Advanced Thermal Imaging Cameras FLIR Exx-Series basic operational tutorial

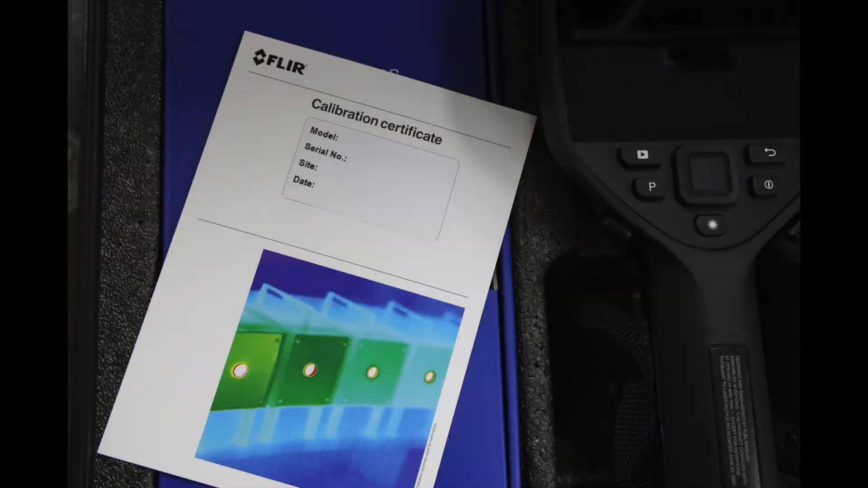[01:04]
compartment located at the bottom of the camera, then click Validate.
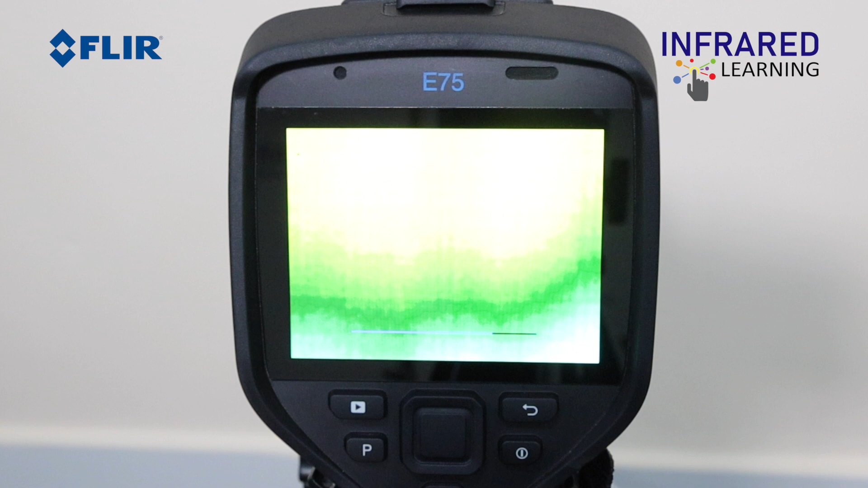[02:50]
This process will not take time.
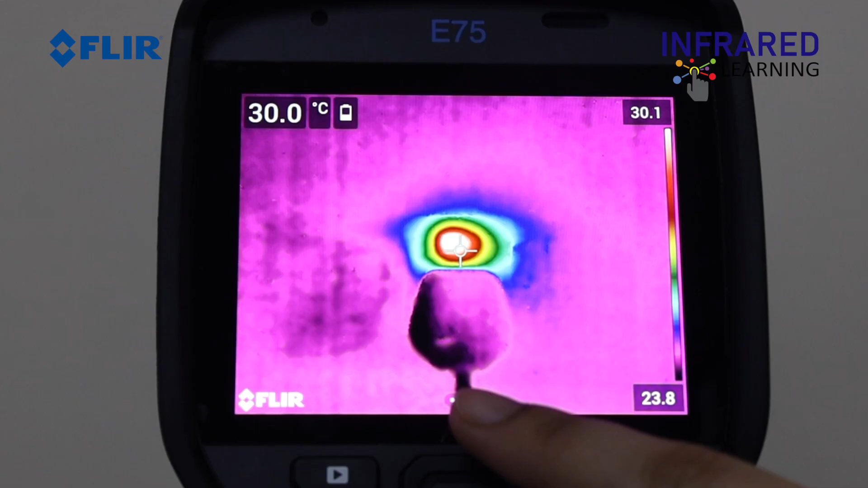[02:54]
On screen: spot 30.0°C
The camera's touchscreen-driven LCD makes it easy to navigate the menu system and adjust the various settings.
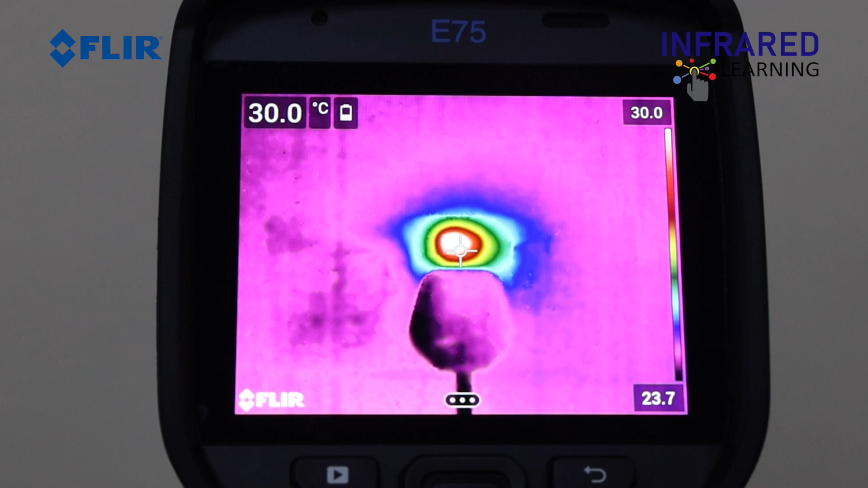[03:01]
On screen: spot 30.0°C
If you are wearing gloves, you may use the navigation pad.
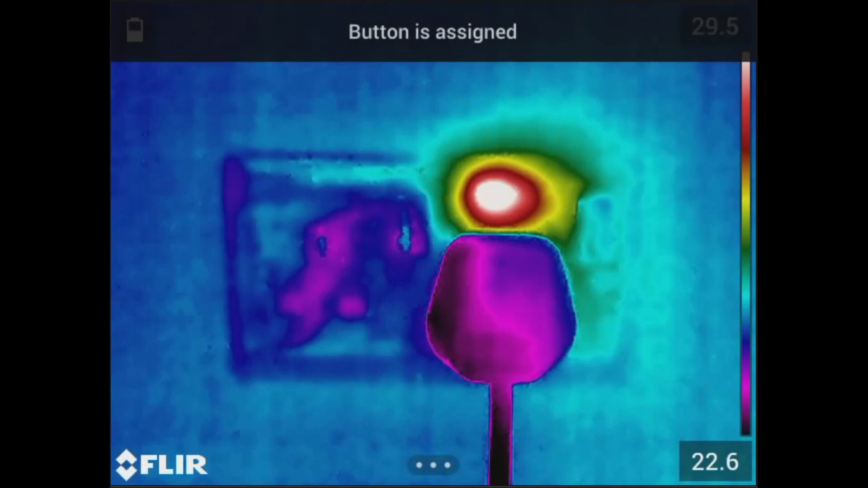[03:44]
To the right of the navigation pad is the back button, that can be used to go out of a selection in main menu or go back to live image.
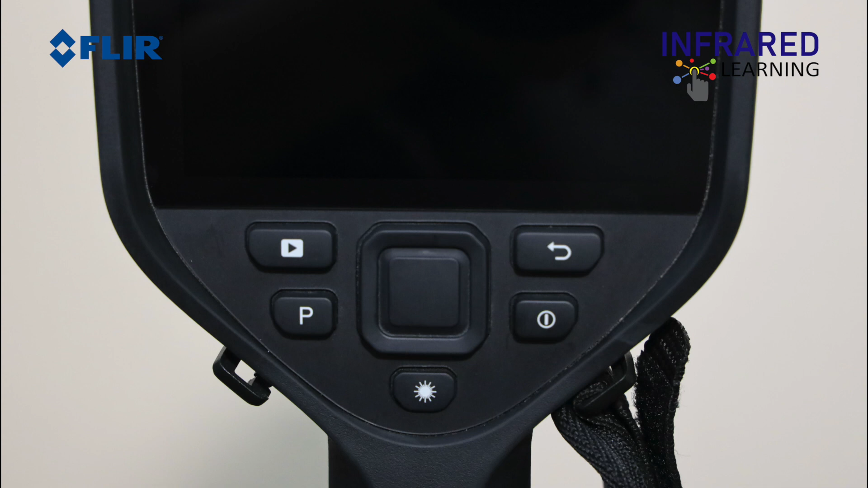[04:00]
Underneath the back button is the power on or off button. At the bottom of the navigation pad is the laser button.
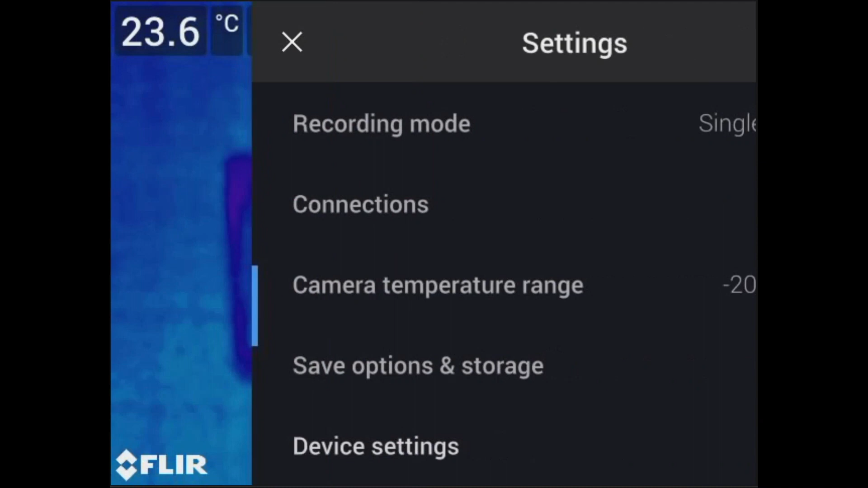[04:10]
On screen: spot 23.6°C
Having a correct date and time entered on your camera is important for proper documentation and record keeping. These values will be embedded on each image or video you will be saving.
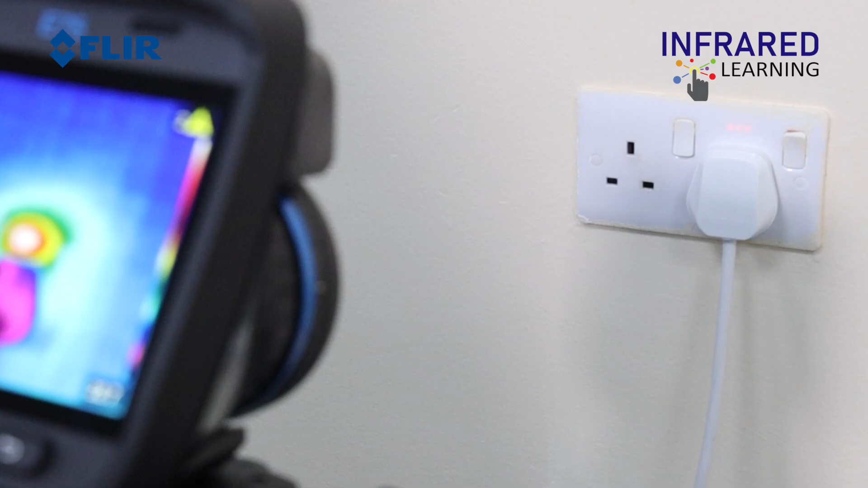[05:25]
The range covers an interval of temperatures that the detector is able to measure accurately without going into saturation.
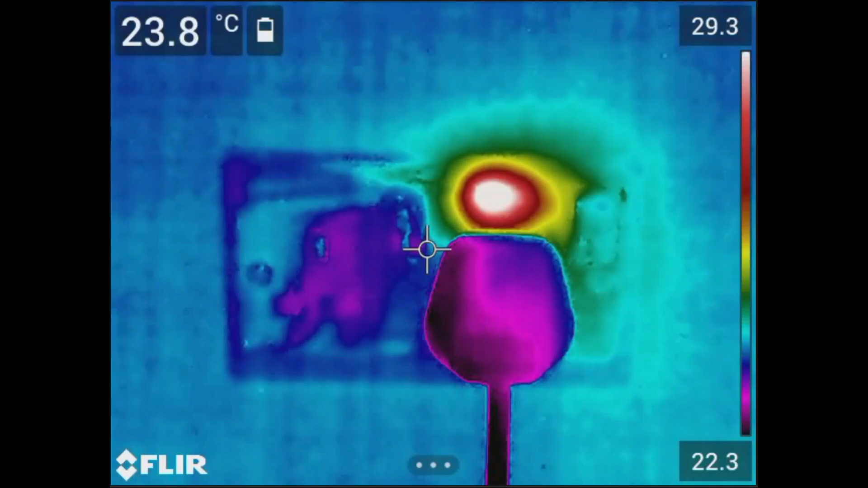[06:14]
On screen: spot 23.8°C
For the autofocus to work properly, the target should be a distinct difference between warm and cool areas in the frame. There are four different view modes with this series of thermal cameras. To navigate the image mode, tap the center button on the navigation pad to bring up the main menu, then select the image mode icon.
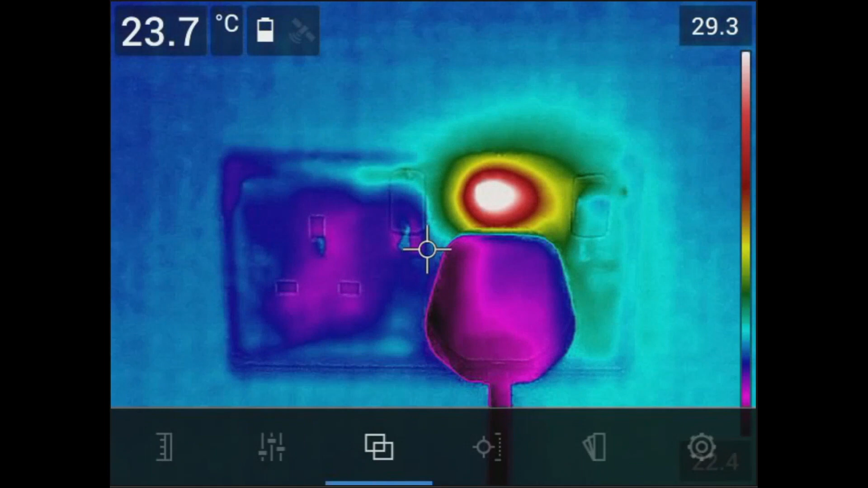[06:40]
On screen: spot 23.7°C
You'll have the thermal MSX or multispectral dynamic imaging that superimposes the visual image under the thermal image. For example,
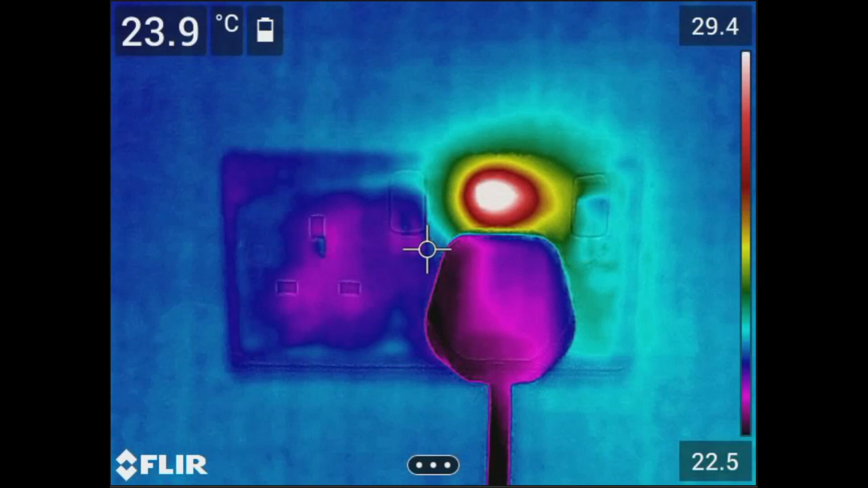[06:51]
On screen: spot 23.9°C
a circuit breaker has many numbers and it can be seen in a normal thermal image mode only. But by MSX, you can clearly see even the small numbers in the circuit breaker.
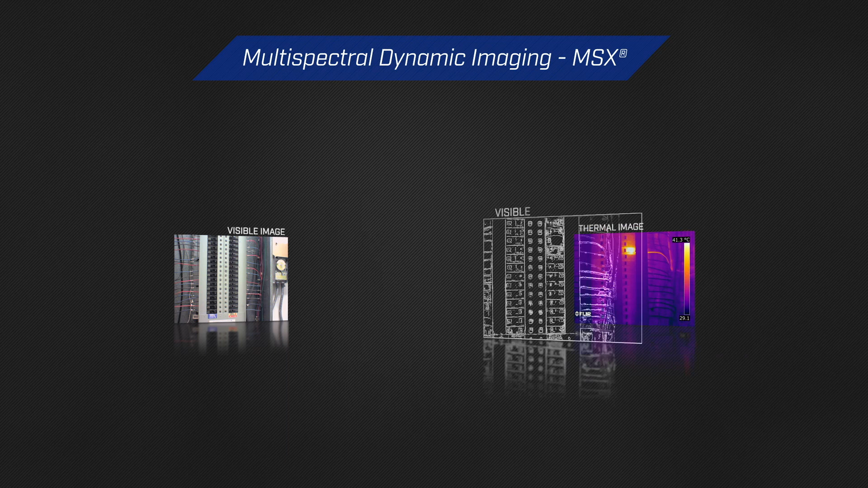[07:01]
This feature overlays the digital with the infrared image. In the following thermograms, you can actually get the breaker numbers or nameplate information of the motor,
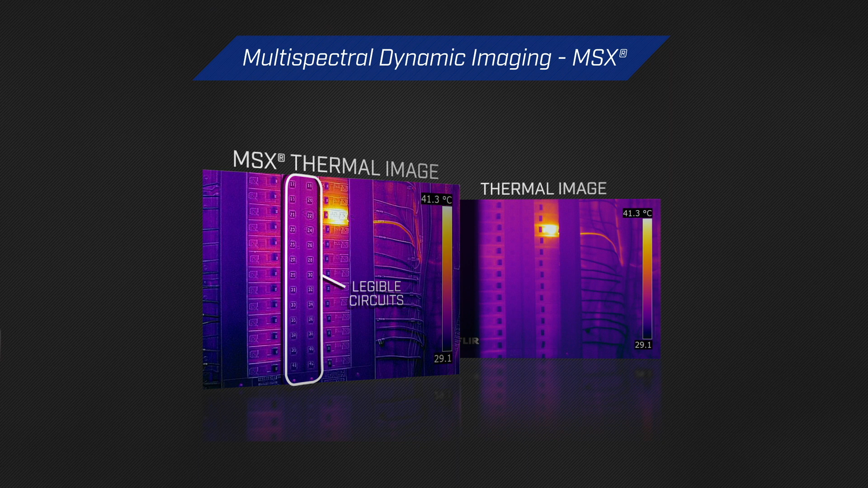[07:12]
On screen: scale top 41.3°C
which are very helpful in troubleshooting and analysis.